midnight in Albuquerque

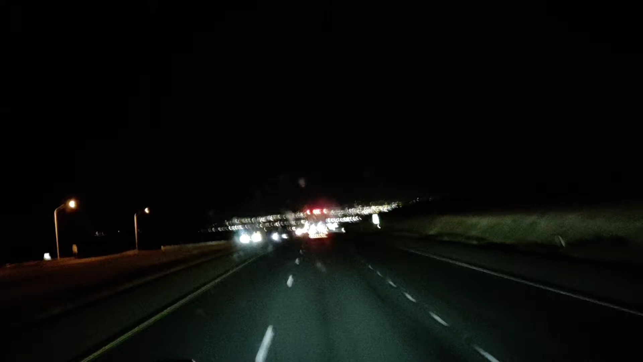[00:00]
Coming into Albuquerque, New Mexico. I don't know if the camera's picking that up, but it's coming down this mountain. It's real pretty. See all the lights. I just talked to the first guy when I first started driving the truck.